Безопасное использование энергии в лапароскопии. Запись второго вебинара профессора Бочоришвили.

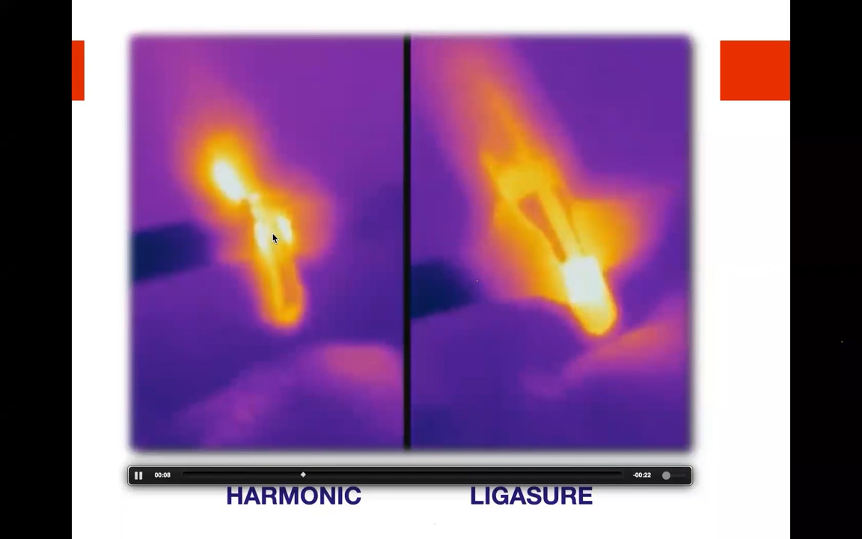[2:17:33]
Это показывает импрокрасная камера. Но смотрите разницу. В лигошуре термический эффект идет в ткани. Видите, ткани нагреваются.
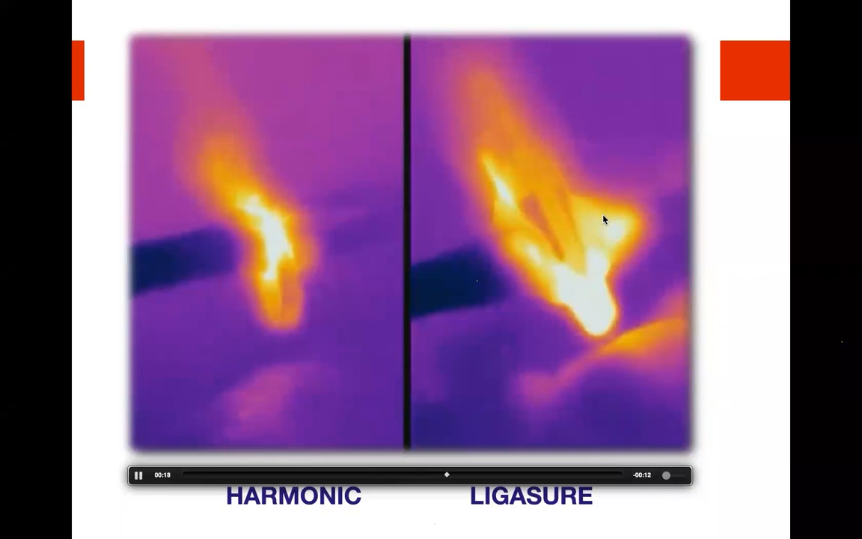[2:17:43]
Видите, как ткани нагреваются. Когда используется ультразвуковой инструмент, ткани меньше нагреваются однозначно, но сам инструмент нагревается. Это однозначно.
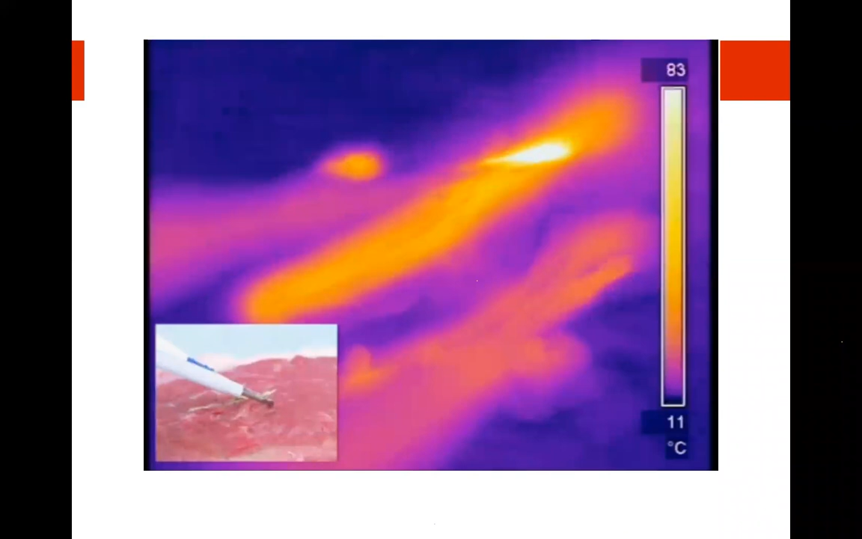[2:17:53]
On screen: scale top 83°C, scale bottom 11°C
Все такие работы показывают. Монополяр сравнивается с левой стороны
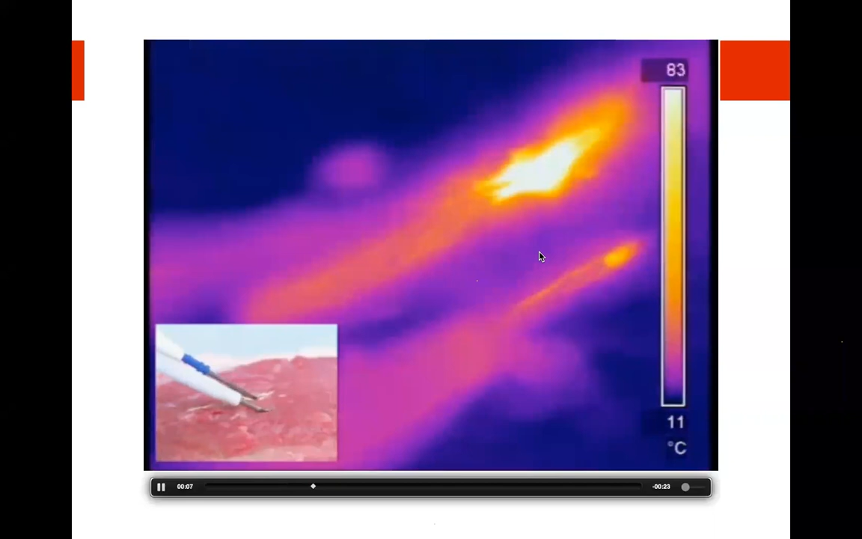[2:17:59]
On screen: scale top 83°C, scale bottom 11°C
ультразвук. Видите, ткани не нагреваются, но сам инструмент нагревается.
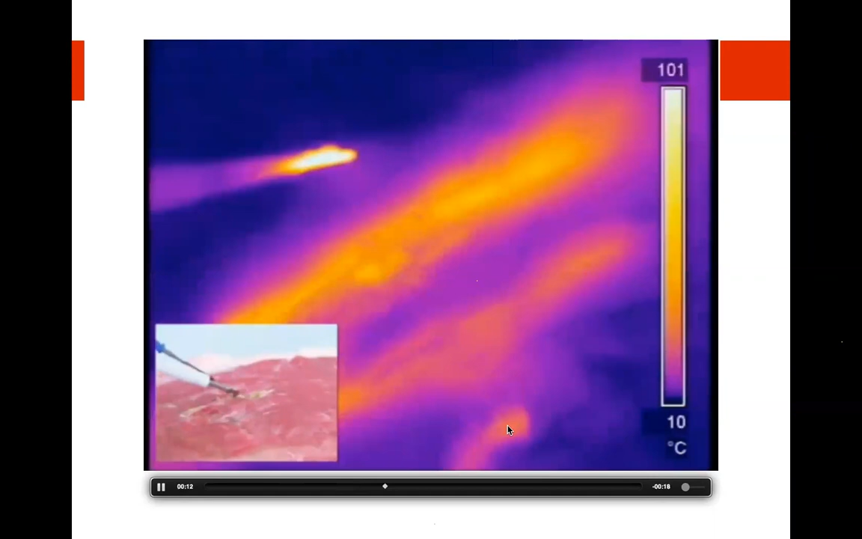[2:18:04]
On screen: scale top 101°C, scale bottom 10°C
Это очень важно. Почему? Потому что все задавали себе вопросом,